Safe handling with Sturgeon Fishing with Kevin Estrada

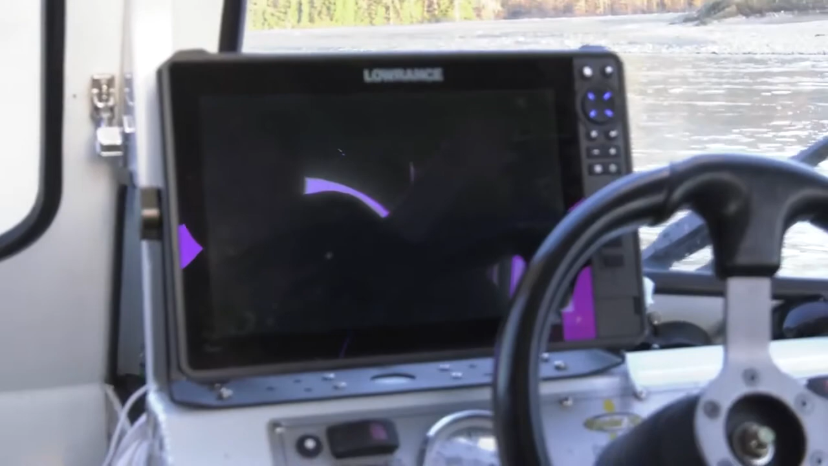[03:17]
And we are using the live site now, which has been incredible for me to, to learn about fish behavior, what's in the area, how much they're moving and coming up to the bait.
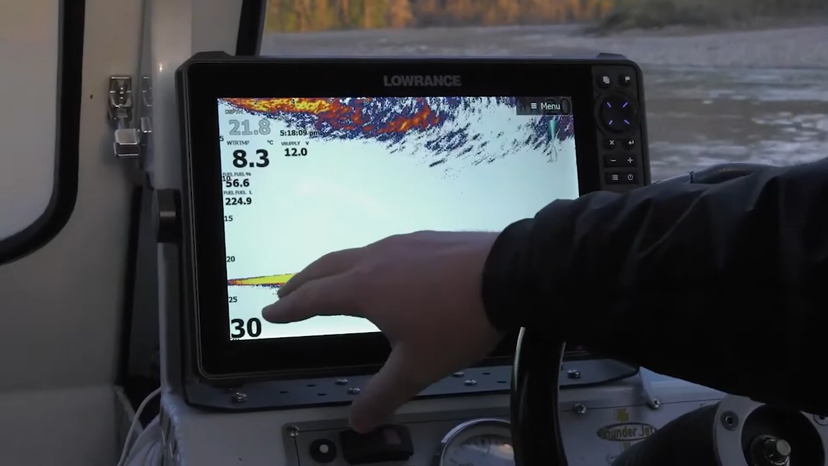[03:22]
Uh, so when the fish comes through here, we'll see it on the bottom and it's all live. And then there'll be a tracer, which I've got it set to so that if I miss it, I can see the tracer.
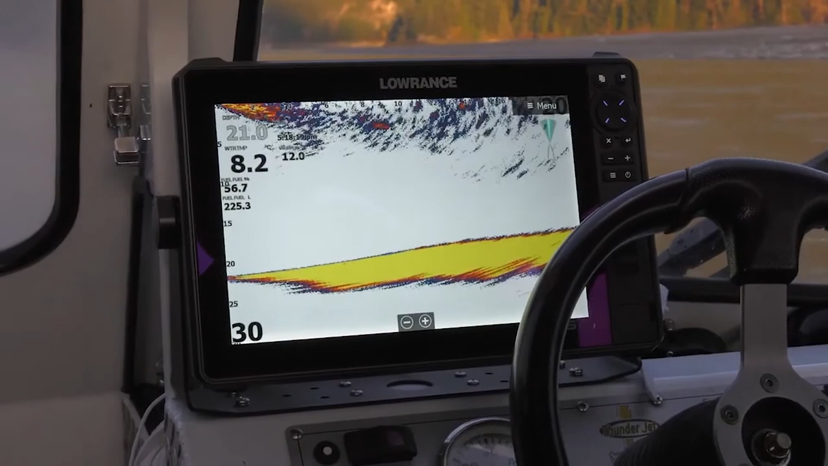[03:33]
It stays on the screen for a few seconds afterwards. Yeah. Um, so this is great obviously for this fishery,